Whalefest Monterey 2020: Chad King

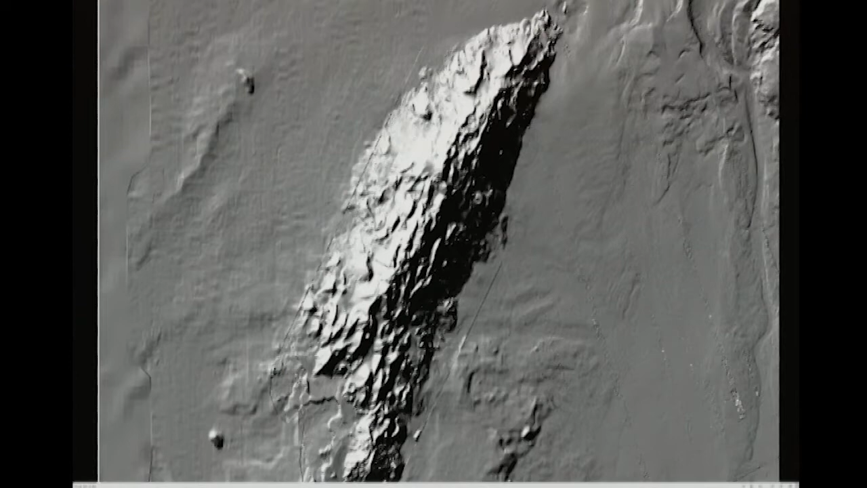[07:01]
So Davidson Seamount itself is an extinct volcano that last erupted about 9.8 million years ago. And it's about 26 miles long. So if you think about being here in Monterey, if you look across to Santa Cruz on a clear day, I think it's clear enough today, that's about how long Davidson is. It's about 26 miles across the bay. 8 miles wide and about 7,000+ feet tall. So it's about as tall as Donner Summit when you're driving over the summit to get to your skiing destination. Just to give you a concept of how tall this thing is.
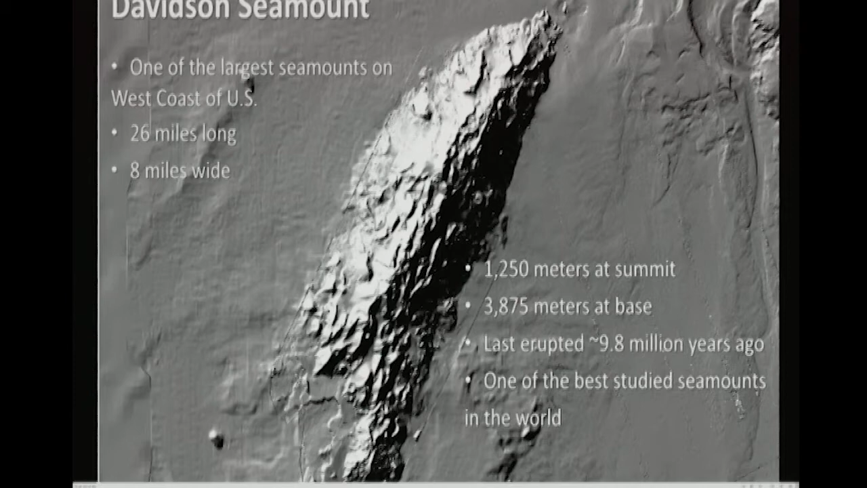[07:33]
And even though we haven't been there that much, people haven't been there that often, relative to other seamounts in the world, it is one of the best studied ones. So here's just a quick clip of some of the things you might see down at Davidson.
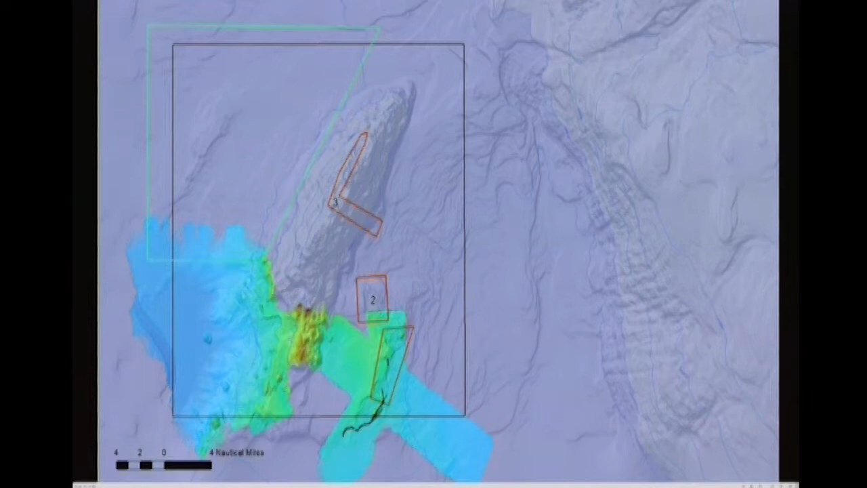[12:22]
So a couple of years ago, we planned these dives at Davidson Seamount. Now, where we had gone before is really all over, let's see if this mouse works here, is all over the summit of the seamount and up its flanks. And that's where we've kind of been, and we know what to expect. But this was a little bit more about exploration. So we had the idea of like, well, there seems to be some hard rock and some reef and outcrops around the base of this seamount. No one's ever been there. And most people don't care to look at that. They might think it's boring, flat.
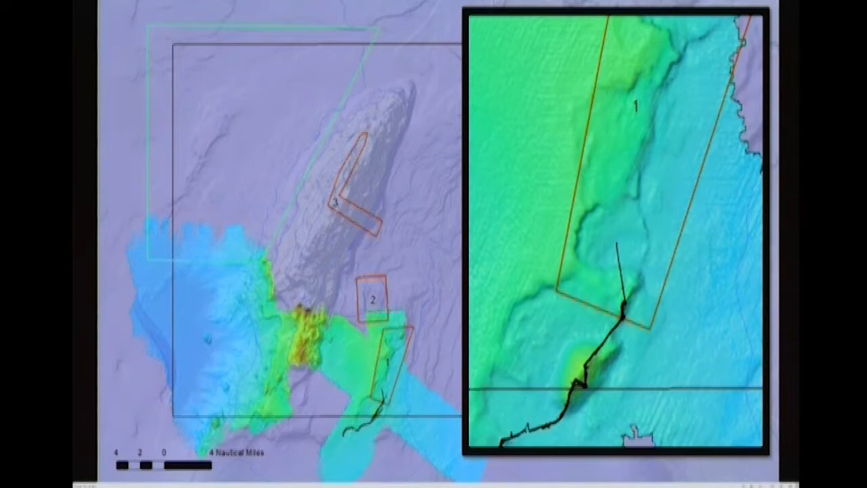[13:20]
So basically the ship will go over an area, shoot sound waves to the seafloor, comes back in differing speeds, then they can calculate the depth with the XY position, and you get a virtual picture of the seafloor. So that's what we're using to find structures saying, oh, hey, coral grows on hard rock, so let's look for the hard rock. So that was the idea, just to go get corals and sponges.
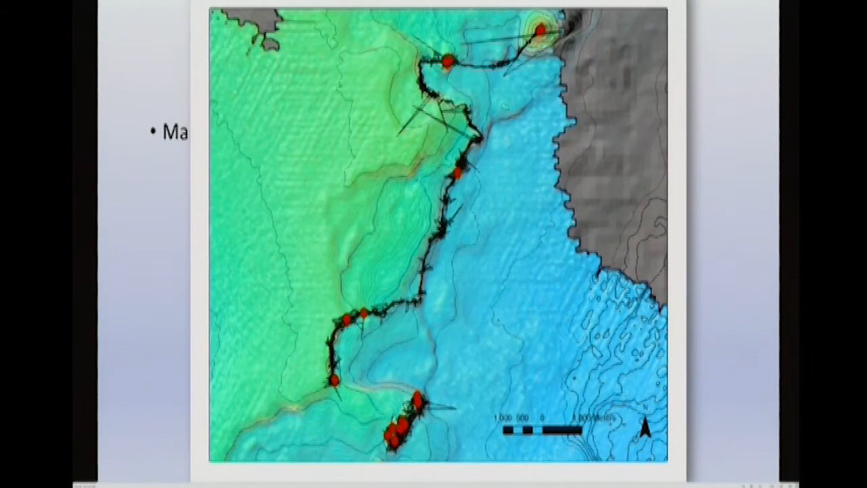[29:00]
And we also, for the next dive, explored this cliff-like feature, looking for, again, for more corals and sponges. And then we wanted to go up to this little volcanic cone, and the idea was, again, what if we find a second octopus garden? That would be fantastic. It would only be the third in the world. And then maybe this is a much more common thing than we actually previously thought.